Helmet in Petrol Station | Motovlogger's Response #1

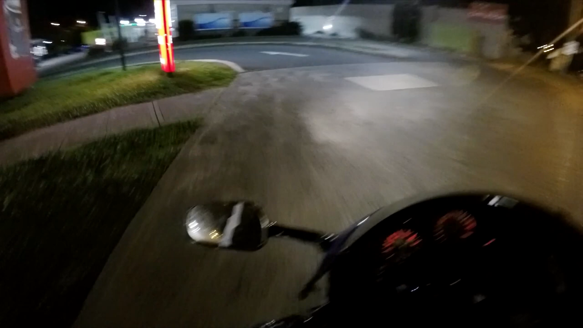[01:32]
Alright, I'm just going to go into his pitch station here. Usually there's nice cars getting washed around here. Freaking... Freaking...
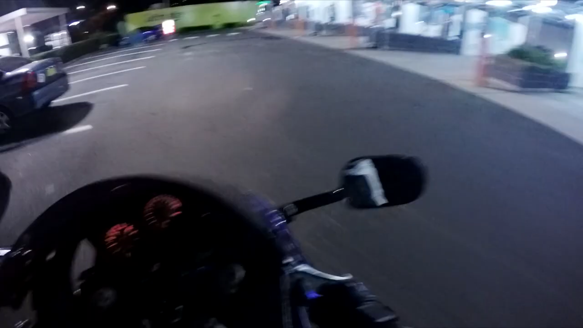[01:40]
Freaking... So empty.
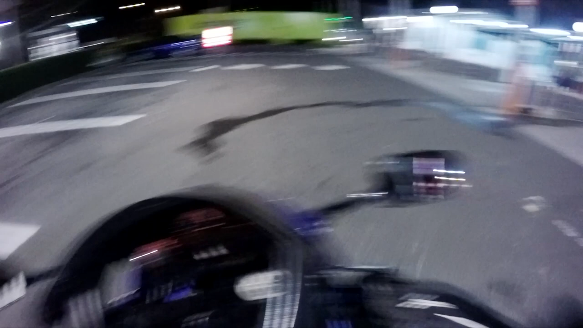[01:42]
So empty tonight. So here's my favourite petrol station.
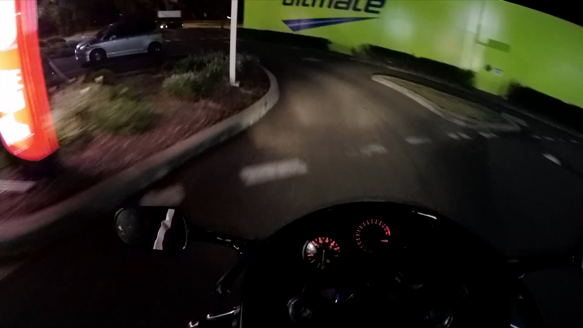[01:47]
Or... One of my favourites. Any BP is my favourite, I like BP. So I'm going to go pour some petrol for my bike. I'm not even low, I just wanted to make a video for my random life 24-7.
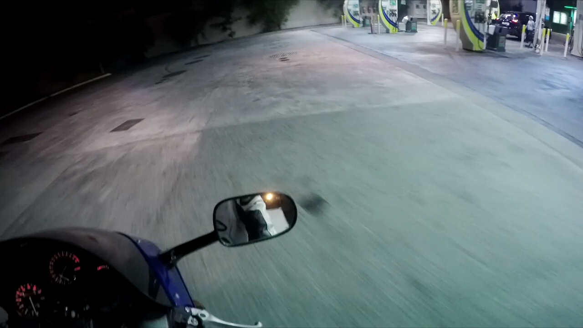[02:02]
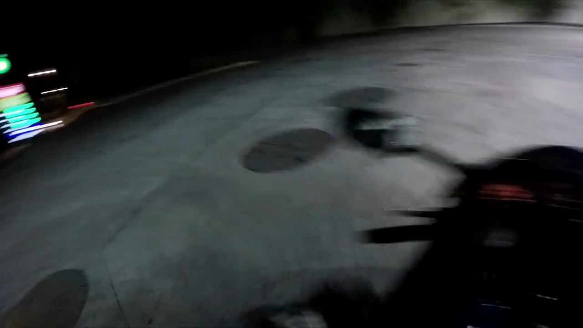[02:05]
So I'm just going to choose this pump over here.